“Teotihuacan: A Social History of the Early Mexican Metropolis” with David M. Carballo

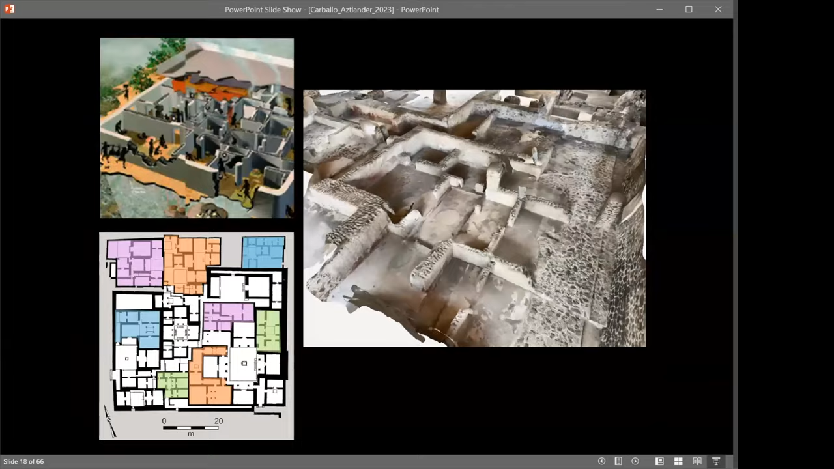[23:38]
But in any case, say, you know, apartments look something like this, I think, Mike, I'm using one of your images here on the bottom left that's highlighting different dwelling units or household units within an apartment compound. On the right, that's the tititla compound, part of it, anyway, and you can see this patterning around patios, and also what the Romans would have called impluvia,
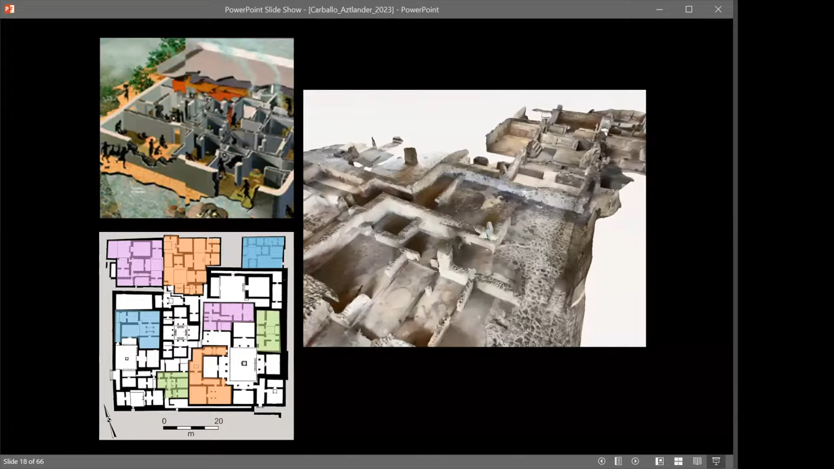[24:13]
these sunken areas with drains. So here there's no exterior windows, and so light was coming in through these openings in the roof, and that either would be in a patio that then has porticos around it, so you're getting some natural light.
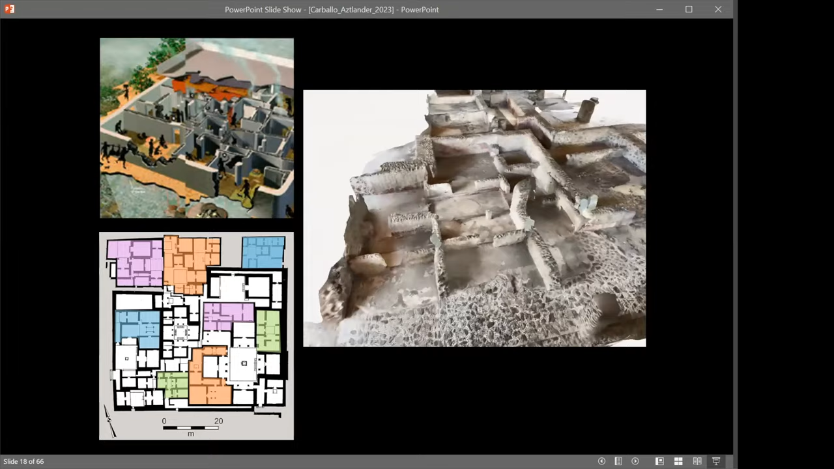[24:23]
Into a shaded area. Or in other small spaces, these sunken floors,
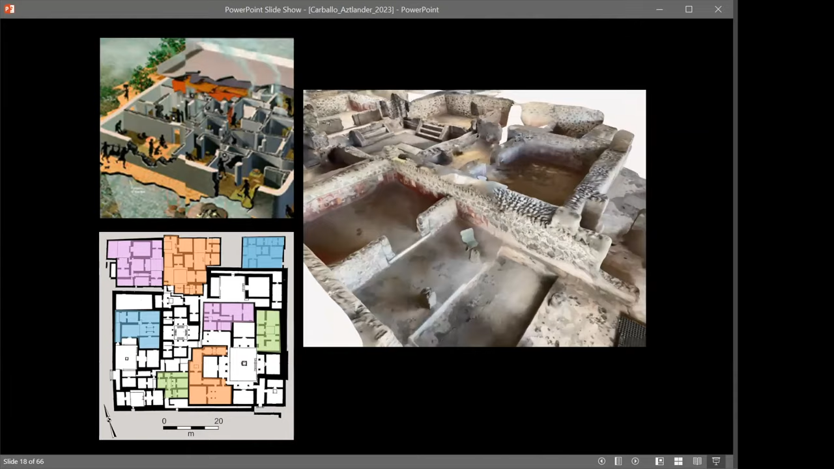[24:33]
because you would want to drain away rainwater that's coming in, so they are like these impluvia that you see with the Romans.
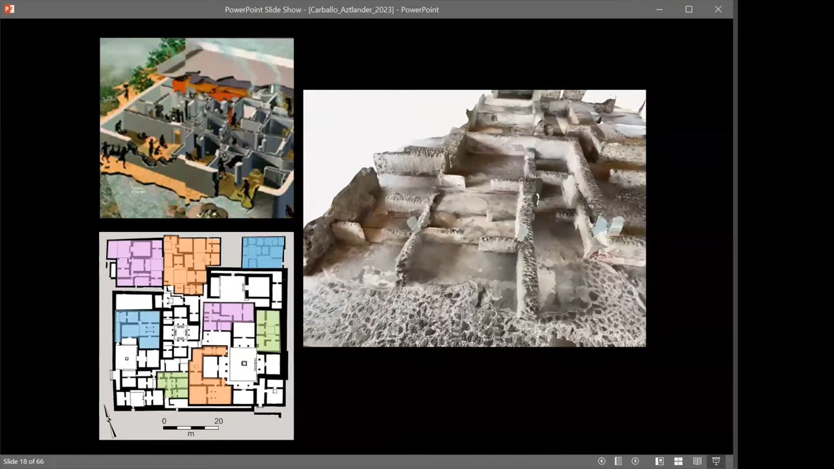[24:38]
So that's the apartment compound, and then at a higher level, you have apartments clustered into neighborhoods and districts,
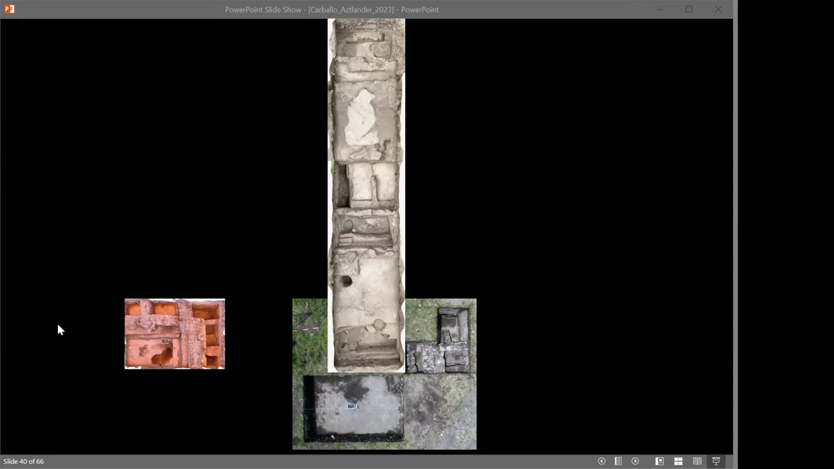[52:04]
And then the other two are what we accomplished this summer, where I wanted to do a mix of horizontal excavations, but also getting some depth when we were allowed to because getting that stratigraphic sequence is so important.
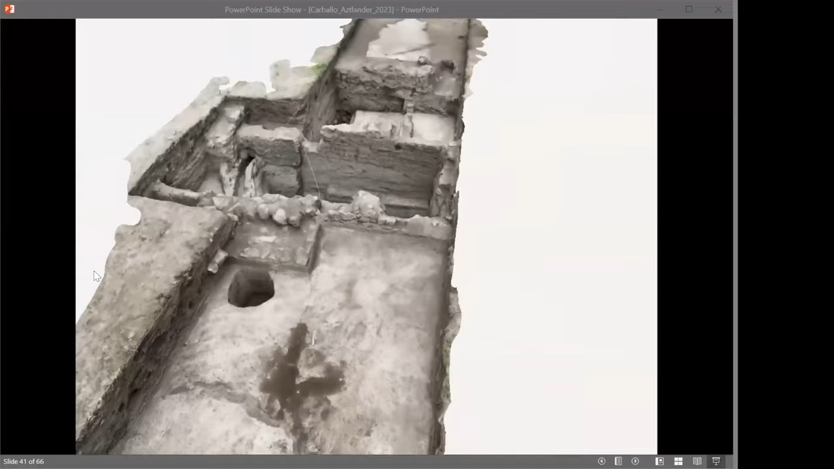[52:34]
And so with that, you can do photogrammetry, which works really well for the excavations to be able to, as you're going in real time,
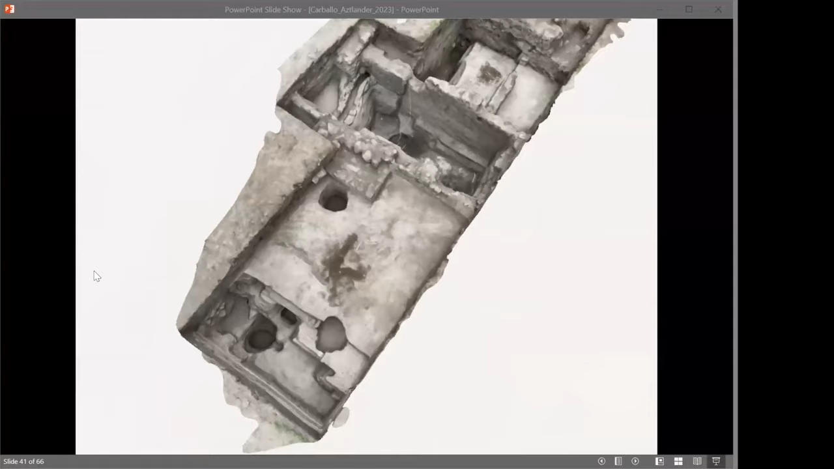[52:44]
being documenting the different architectural layers like you see here. And you see different superimposed buildings that I'll unpack in a second.
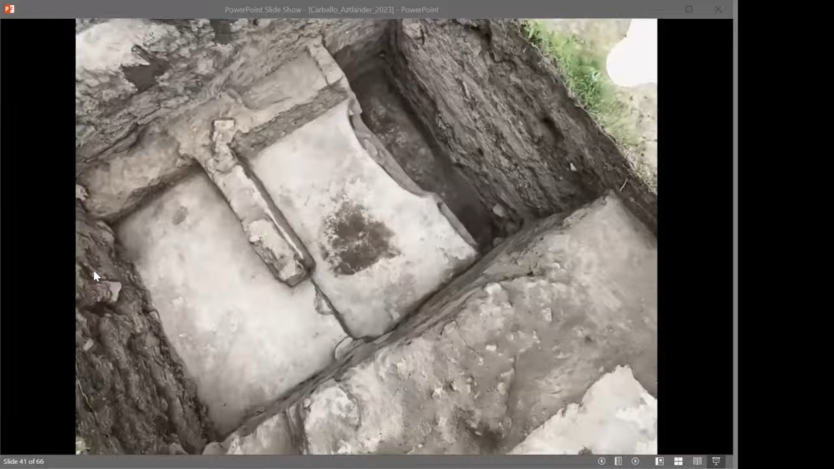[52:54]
But you can see that we come to architecture relatively soon, only 10, 15 centimeters below the modern surface,
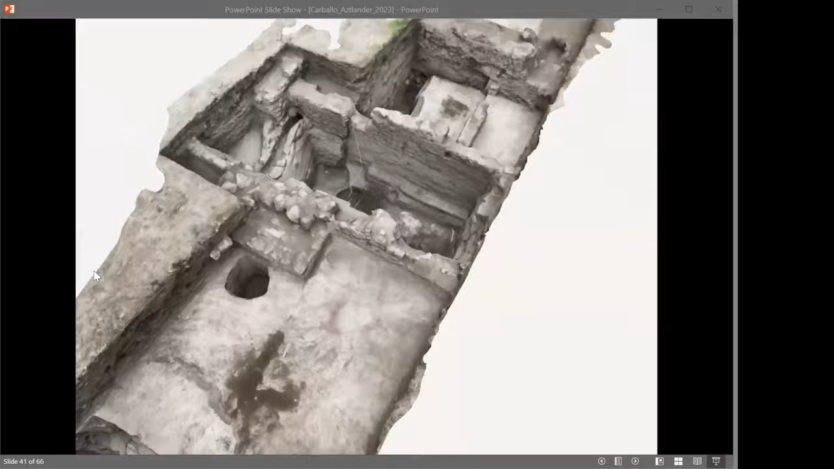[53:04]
but then it can go down much deeper to get to the substrate, a couple meters or two and a half meters down. So looking at this now, without all the spinning, you can see these different construction layers.
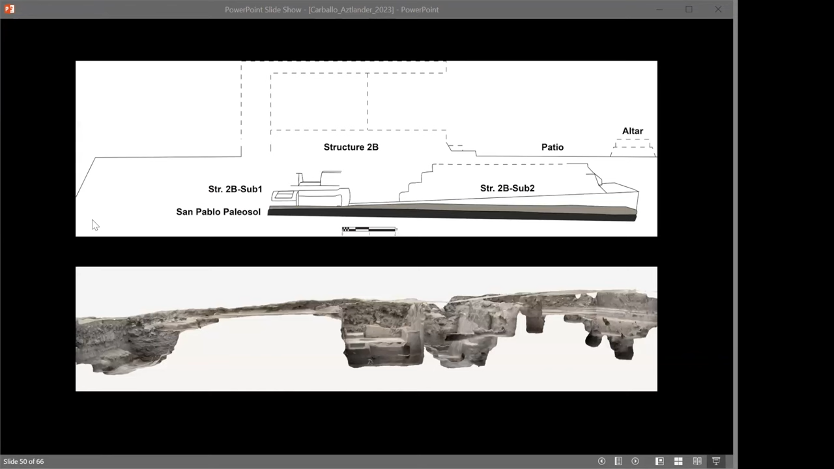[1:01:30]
So here's my reconstruction then of this particular platform complex that so what we're missing is right here structure to be on the top that was largely washed away. All we have is the front entrance to it and then the floor behind it and then some sort of patio that had an altar on it. But these sub structures, which are much earlier still to be dated, they overlie the original soil, the paleo soil, which is called the San Pablo Paleo Sol,